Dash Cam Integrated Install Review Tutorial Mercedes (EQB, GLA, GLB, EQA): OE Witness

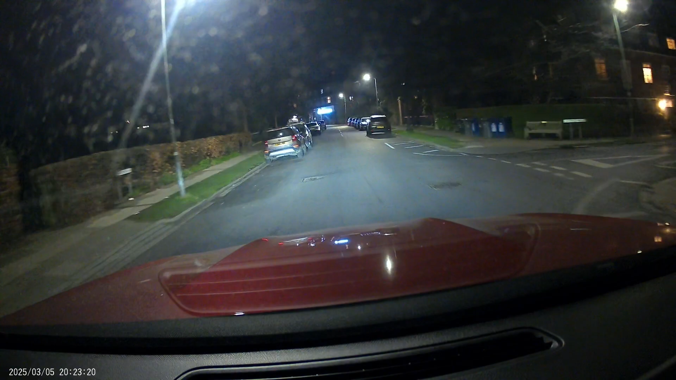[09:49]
is what it looks like at night so this is evening time completely dark in a city so this is London and we're getting pretty good like visual performance you can see enough detail license plates etc seems to be fine not too much reflection of the interior itself the recordings are all looped and you can grab them from the app basically they come in like 140 megabyte chunks so you can just download them onto your phone if you wanted to just by making an ad hoc wi-fi connection and I've been using